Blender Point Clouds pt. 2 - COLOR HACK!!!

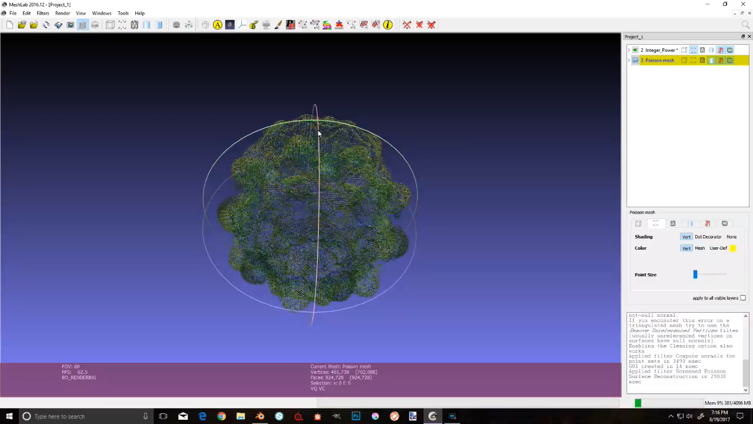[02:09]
I use it all the time, but its Poisson reconstruction leaves a bit to be desired.
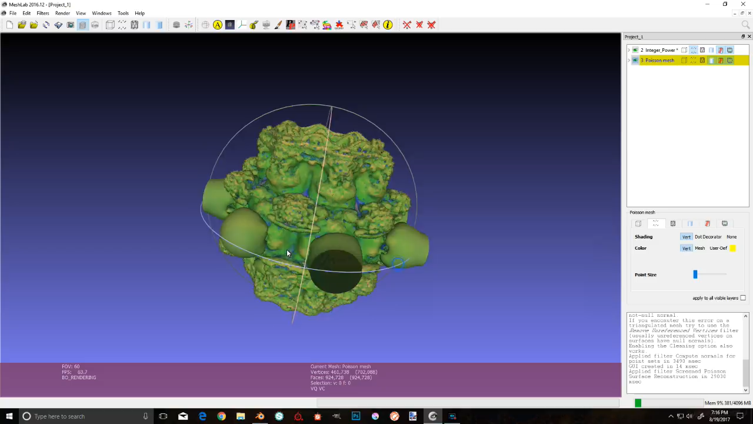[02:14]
Now, like on our integer power, where it's nice and round and smooth, that's not too shabby. However, when we switch over to something more spiky, like this Beth323 here, well, check this out.
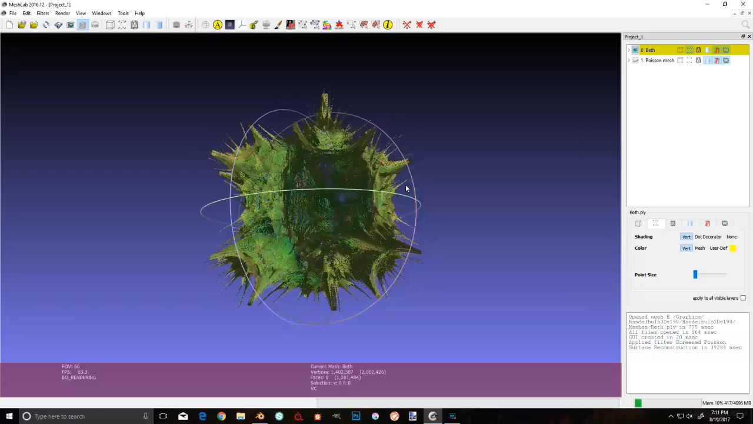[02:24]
Switch to the Poisson, and bam, elephant ears!
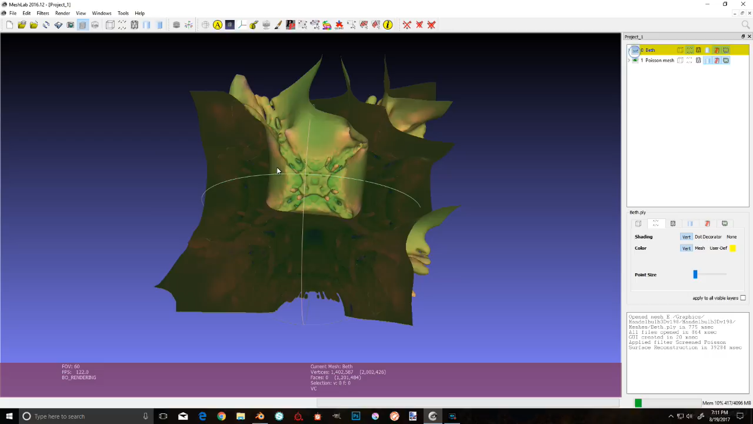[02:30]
And a lot of times you're going to get a bunch of extra geometry with this,
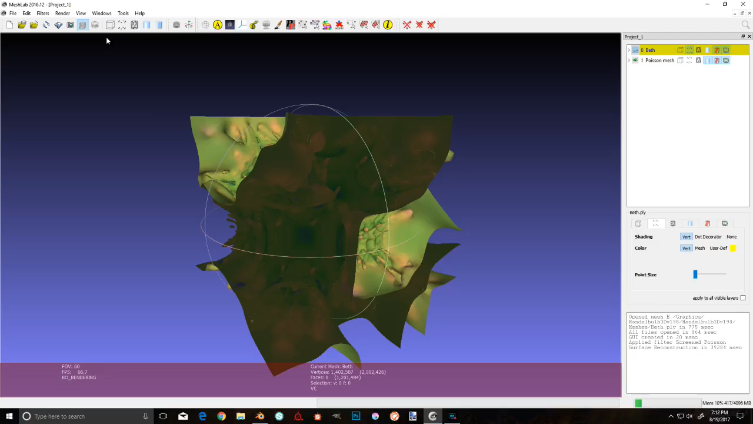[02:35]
and if you really want to, you can go in and delete all that by hand, but I think we have a better method here.
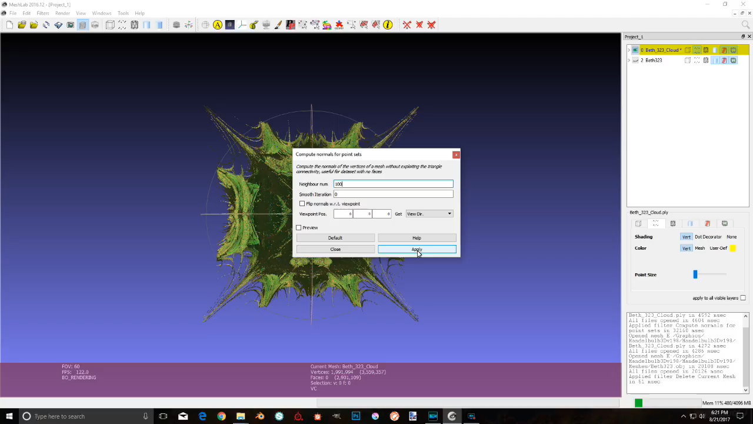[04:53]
I've done this anywhere from 100 up to 500, but 100 is faster, and I don't see any difference, so I'm just going to stick with 100. So go ahead. I already did that. Now, go ahead and import in your mesh that you made in Mandelbulb.
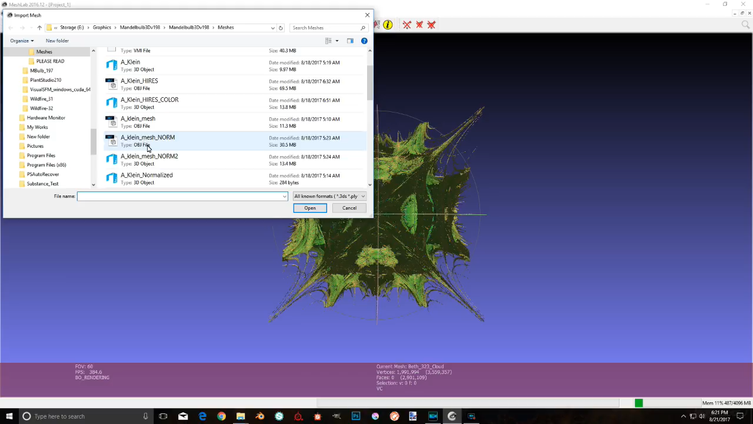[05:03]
It's on here somewhere. I lost track of the file. Let's see. Okay. Well, I already did it, so I'll just hit cancel again. All right. It's on your next layer, and boing! It's huge!
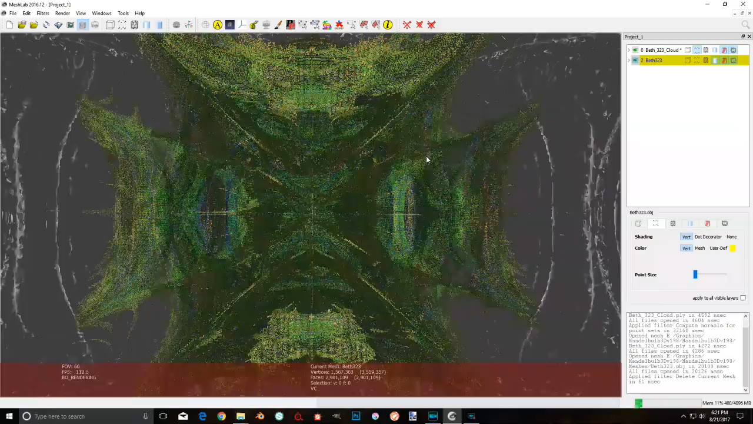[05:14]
Yes, even though this is made by the same program, the mesh generally is quite a bit larger. So we're going to need to make these as close to the same size as possible for about getting to the magic part.
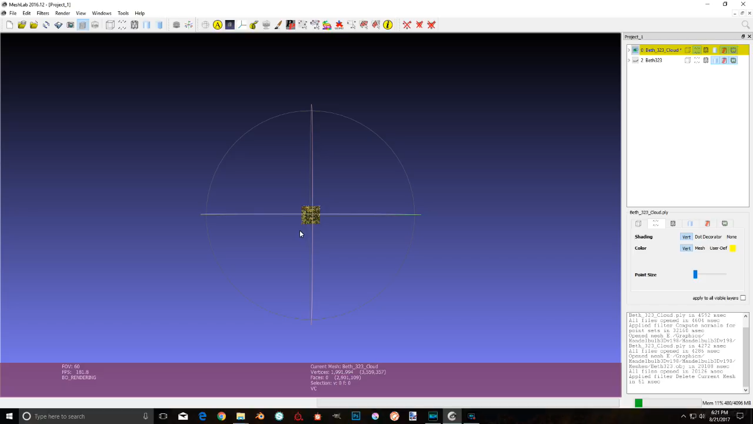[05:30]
So I'll select the cloud, and kind of zoom in there to get a better look at it. I'm going to go to Edit, 3D Manipulators, and we want to scale.
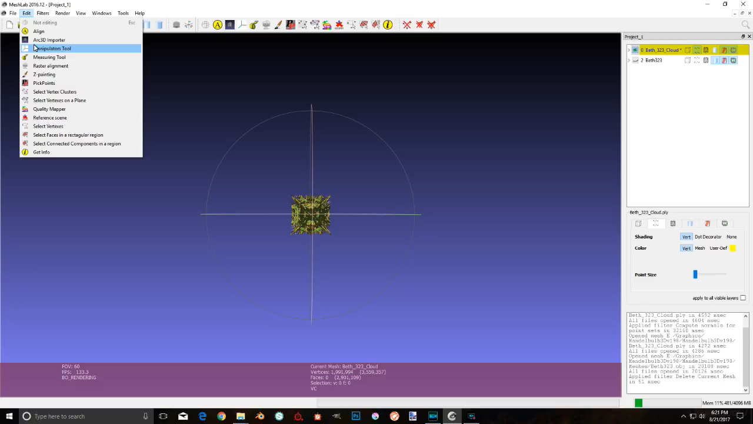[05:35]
Now, this acts a little weird sometimes.
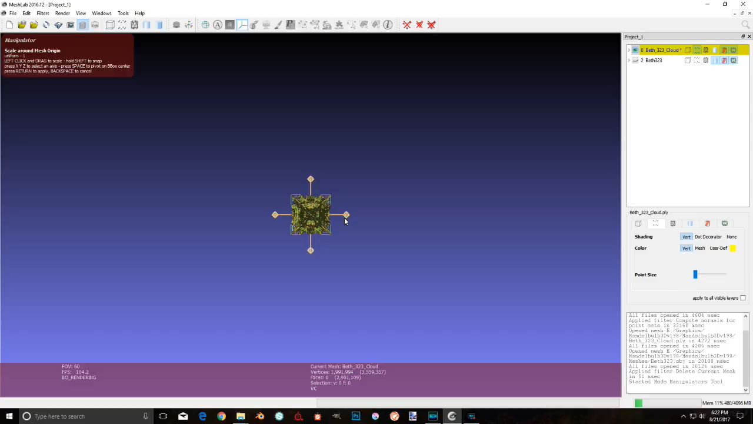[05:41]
Now, usually you get the first one down and hit Enter to apply the scaling, and then the widget will come up, and you'll have to hit Escape, back and forth.
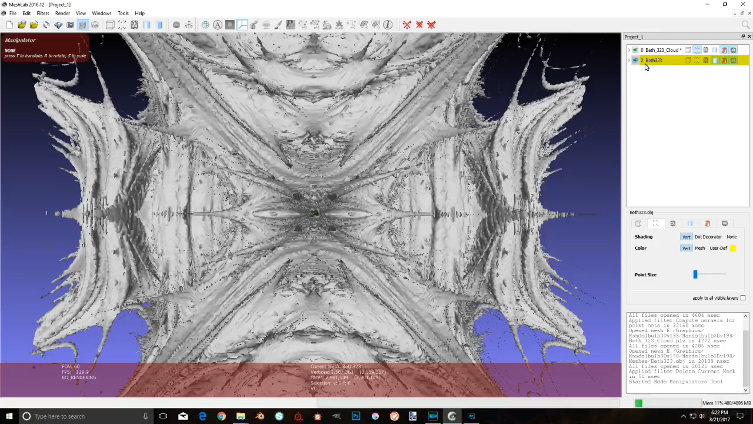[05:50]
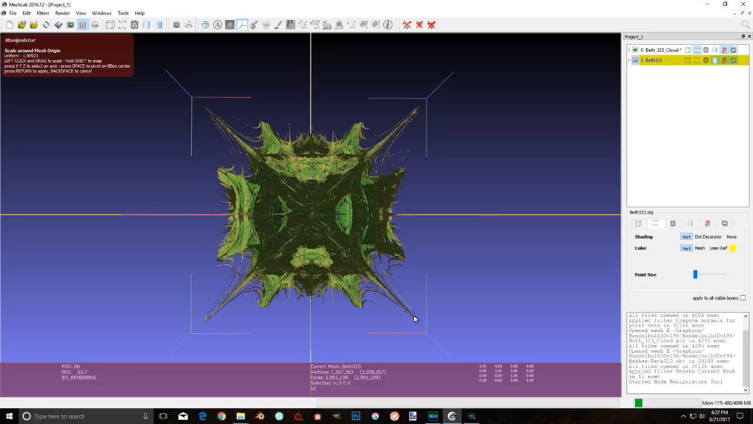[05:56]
Rule of thumb, if the transform isn't working, you're either on the wrong layer, like I am right here, or the little manipulating widget is up there, like it is there. Yep, right? So hit Escape, takes it off. Now, finally, we can scale again.
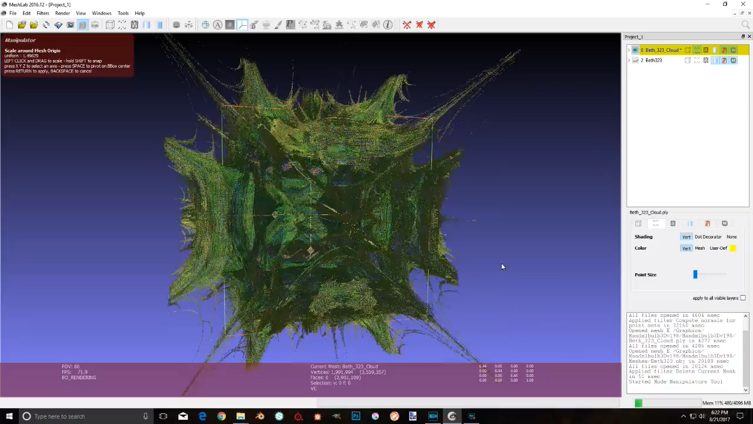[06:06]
Okay, cool. So let's check and see how close we're getting here.
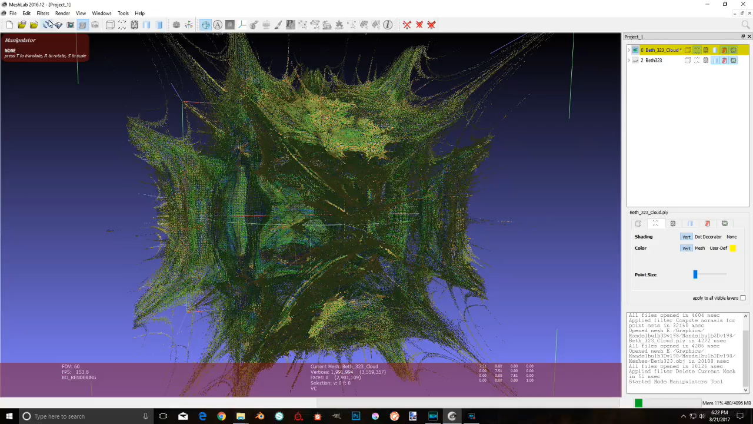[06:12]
Stop editing, just in case. All right. Cranking around. Okay, that's pretty close. All right. Now, you see, the reason for getting these at as close to the same size as possible is that we're going to turn the point cloud into a paintbrush, and we're going to stamp the color data onto the mesh.
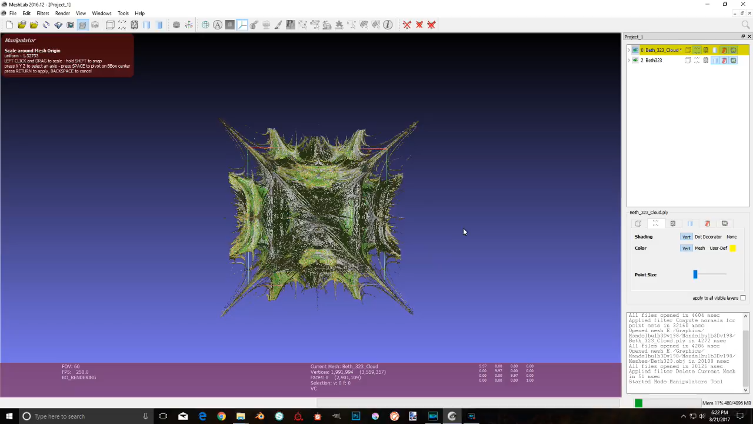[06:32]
It's just ridiculous, I tell you. This is the stuff that dreams are made of. All right, that looks pretty good. Let's see what happens. So now I go up to Filter, Sampling, Texture Attribute, Vertex Attribute. Okay, now sometimes when you pull these up, the two meshes are reversed. So you want to go from the cloud to the object and just color. Don't do normals because that is weird.